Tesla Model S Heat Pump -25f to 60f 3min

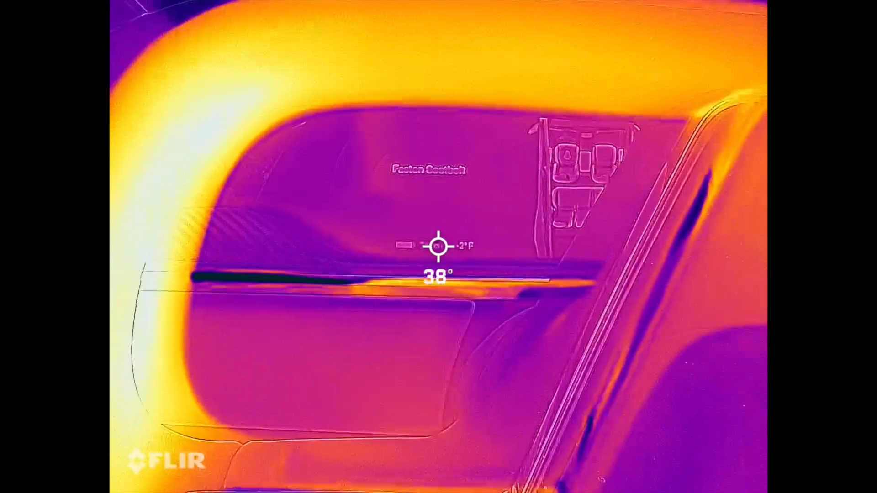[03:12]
The interior of the car is pretty interesting to see. So let's go outside.
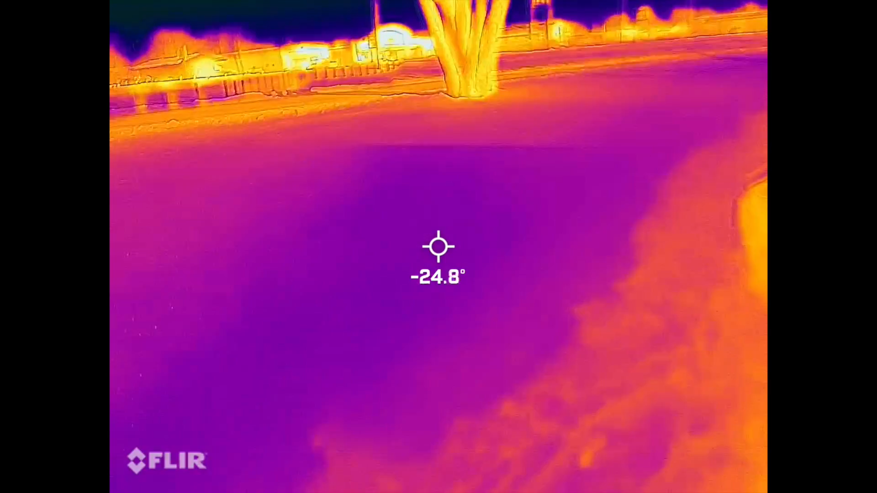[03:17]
Coldest parts of the snow, negative 25. The warm snow is, uh, around minus 20.
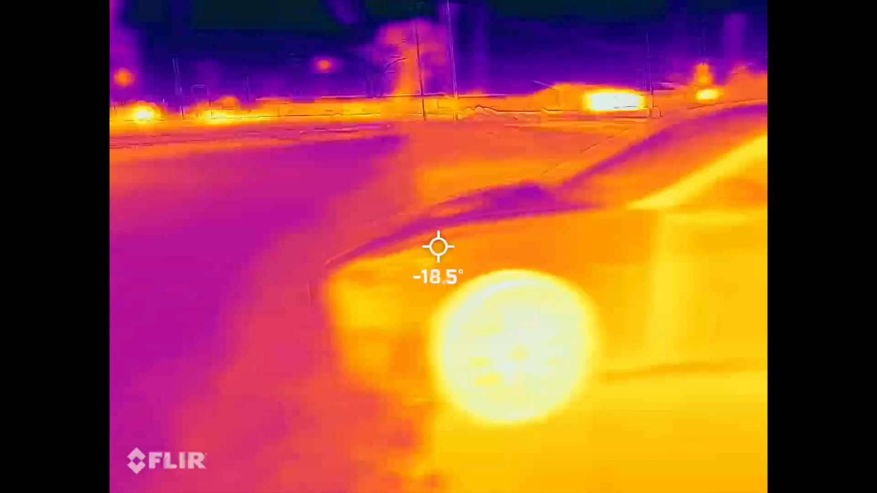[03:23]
The Tesla itself that was in the garage all night, you can see that we were using the tires. So they're a nice toasty 15 degrees or so.
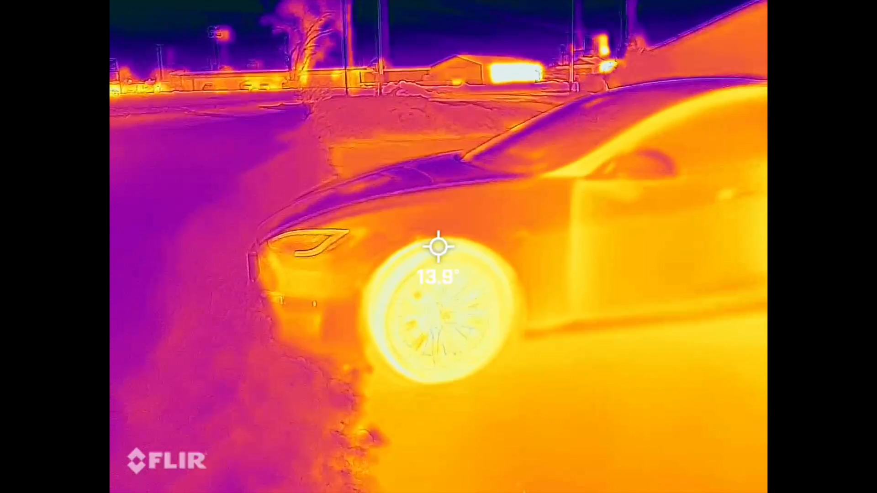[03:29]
I thought I rolled down the windows. So we're going to see what the heat pump can do and how quickly it can warm up this car.
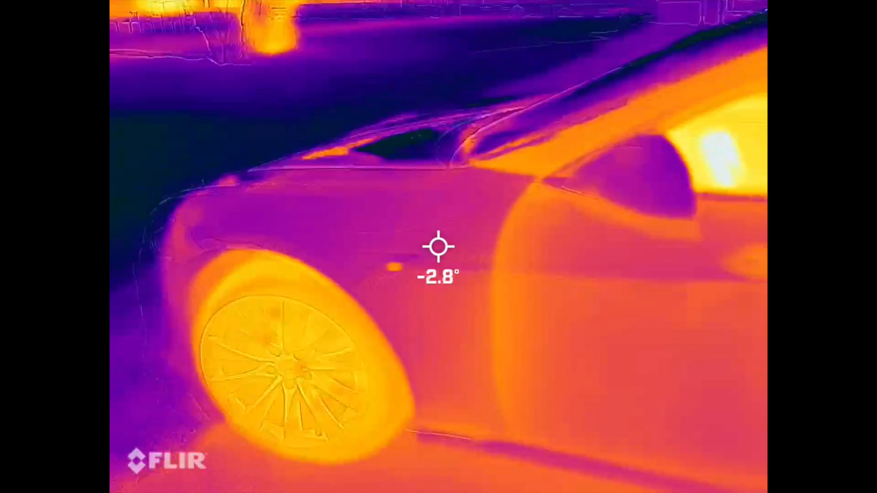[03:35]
The idea is from a minus zero temperature Fahrenheit, what are we looking at to warm up the car?
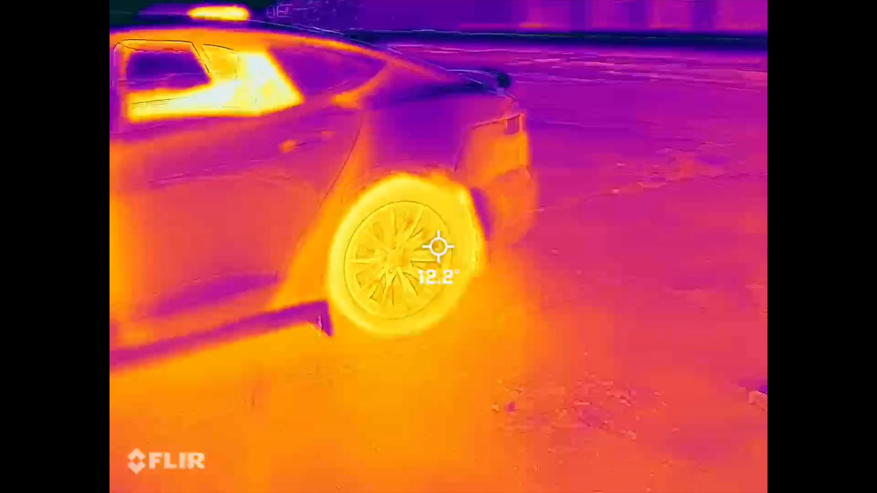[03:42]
It's interesting to see how the heat kind of leaks out the sides of the doors.
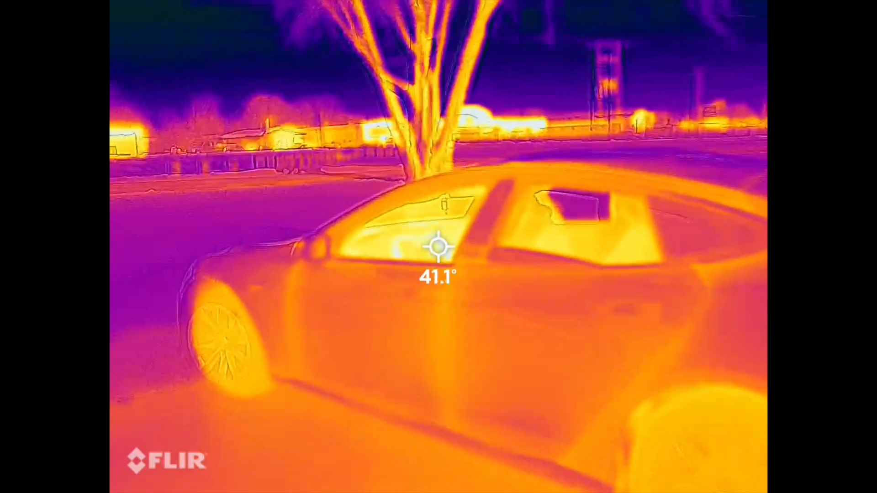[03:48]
You can see the inside of the interior of the car here. Still pretty toasty. The steering wheel was heated on my way over here, so it's still rocking around 50 degrees.
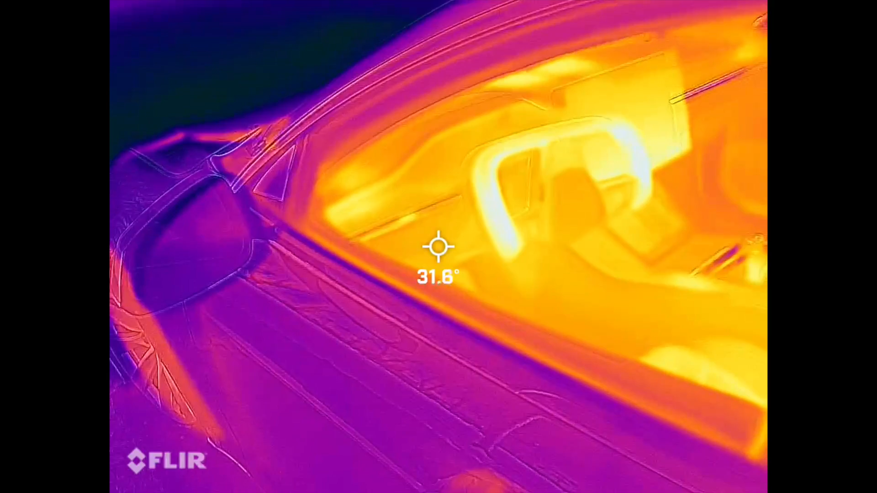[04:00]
Looks around 30 inside. It's interesting how long it's taking the tires to pull down. We're getting below zero on the ground where the battery's at.
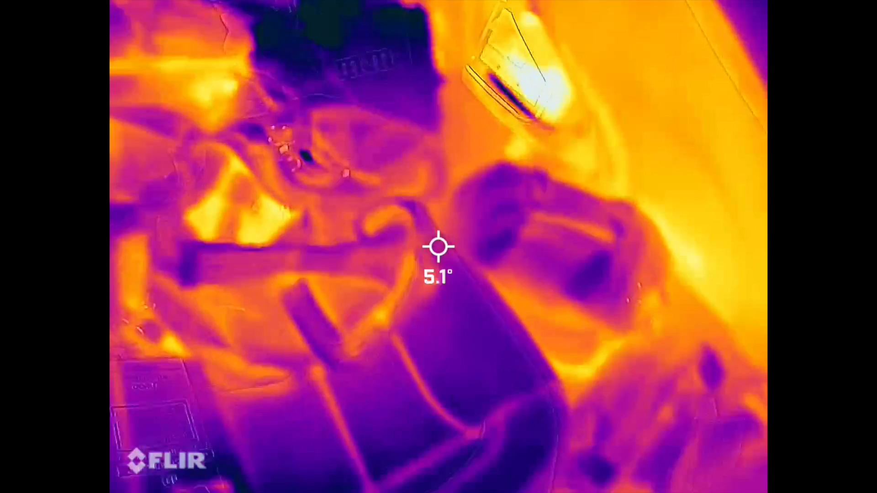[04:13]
Some of the seats starting to hit around zero.
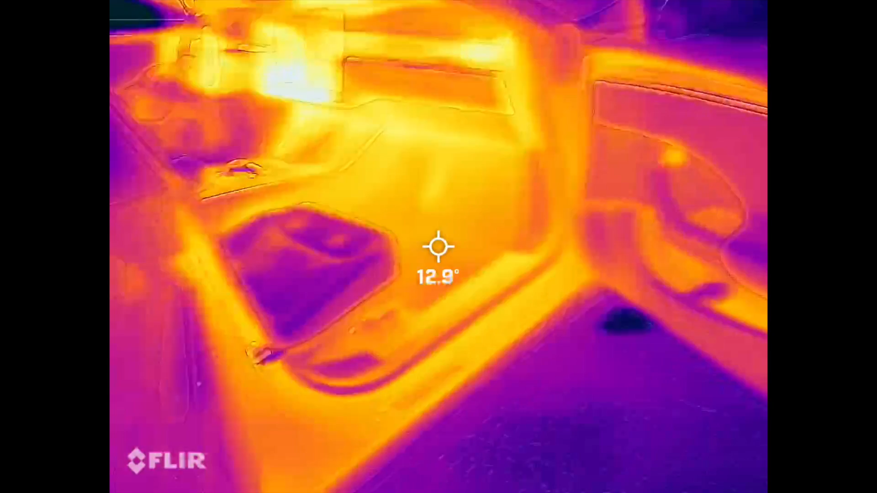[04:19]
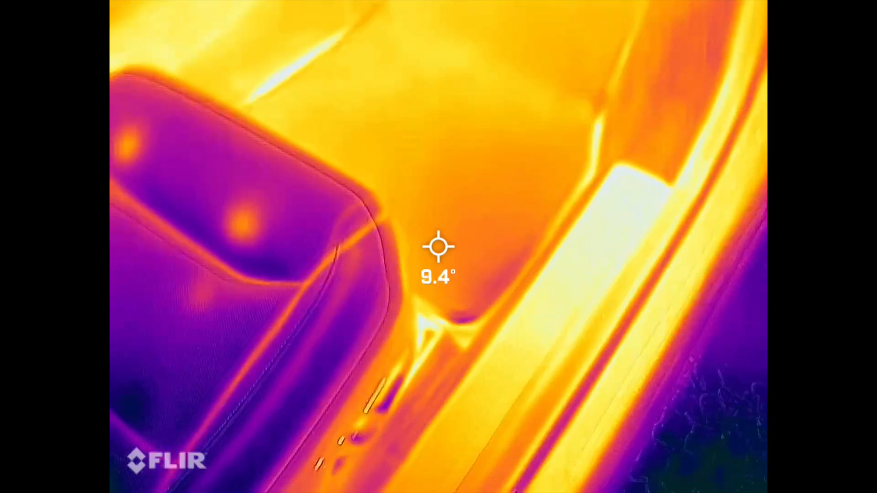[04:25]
This seat didn't have the heater on.
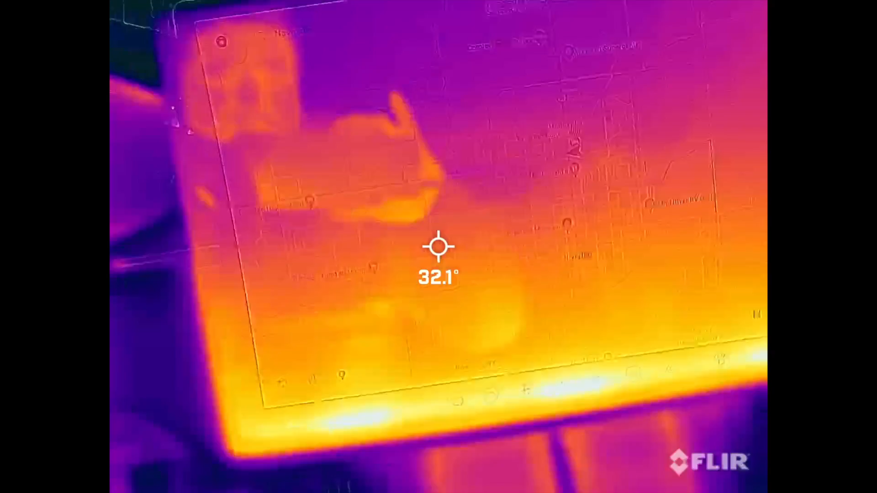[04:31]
Oh, so my last recording had to stop because it got too cold and the battery died in the FLAR unit.
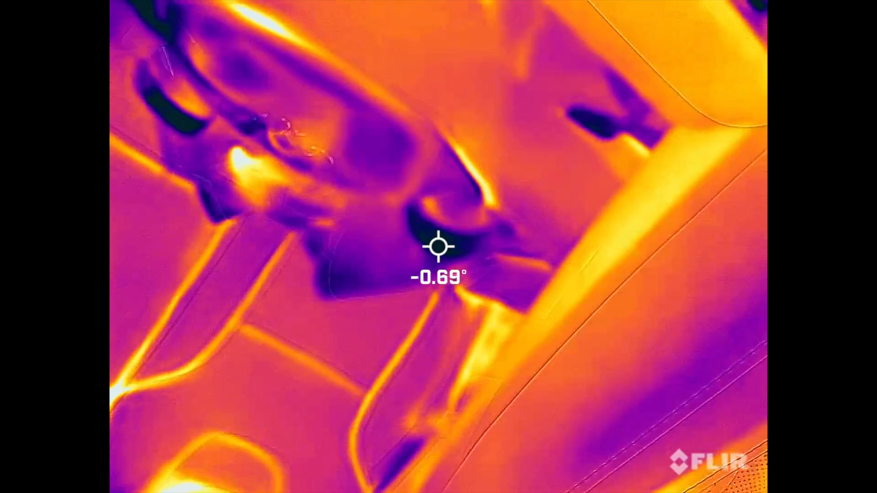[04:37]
All right, so now that we've got areas of the car that are around zero degrees, we're going to kick this heat pump on and watch it do its magic.
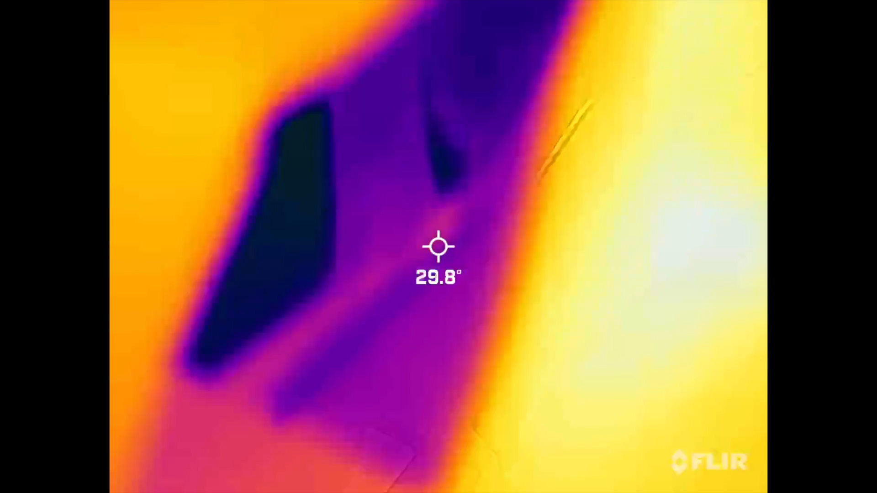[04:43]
Actually, we'll kick the heater on because I'm not sitting in it so I can heat up my breakfast,
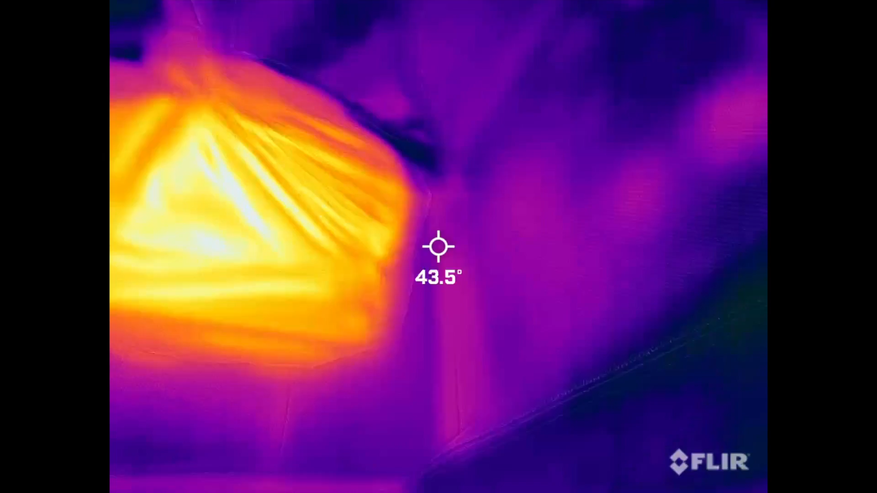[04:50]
which is around 60 some degrees. And the seat's around 11 right now.
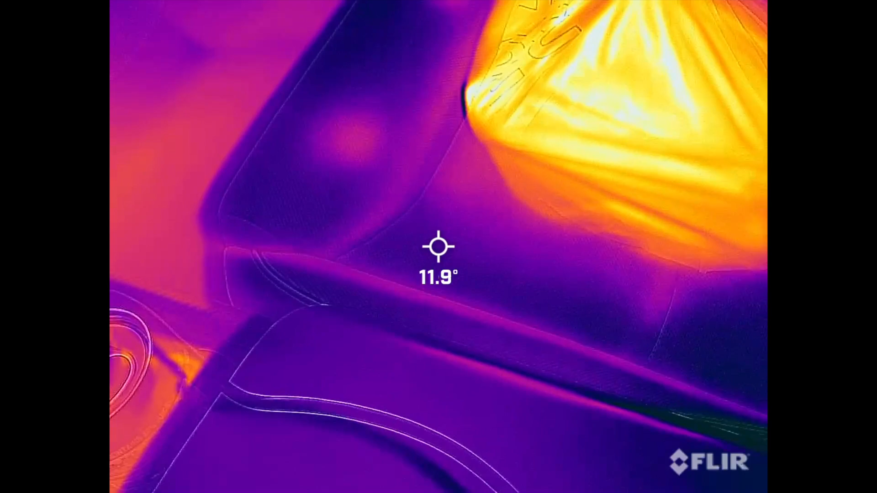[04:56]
The vents are kicking out 17. Now, it's reporting four degrees outside, but I was showing an actual negative 25.
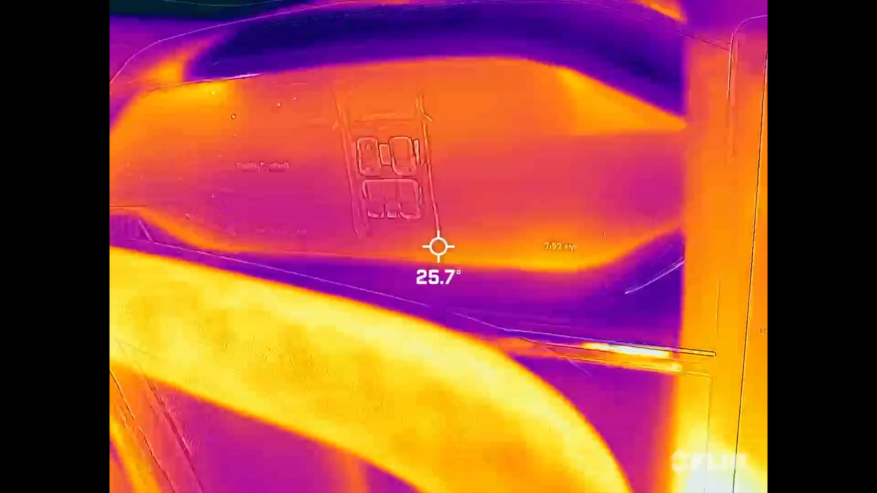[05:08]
It's because I'm actually in the sun a little bit now.
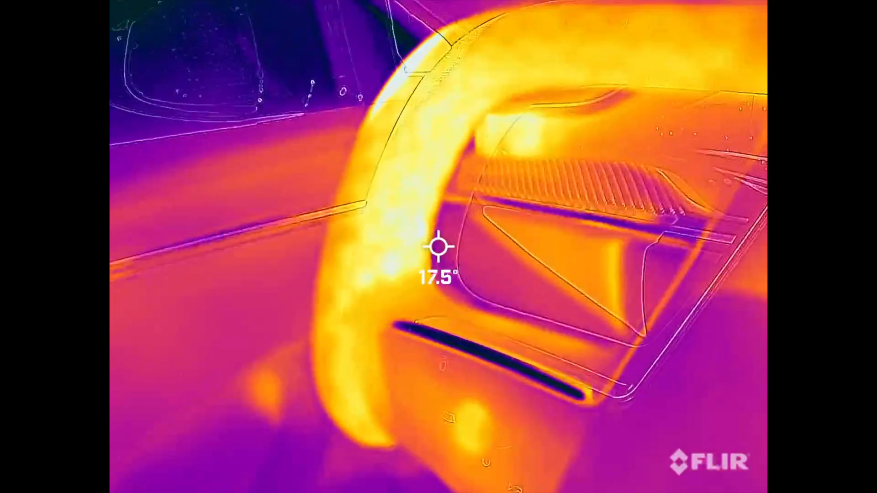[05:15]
This heated steering wheel is getting super toasty at the moment.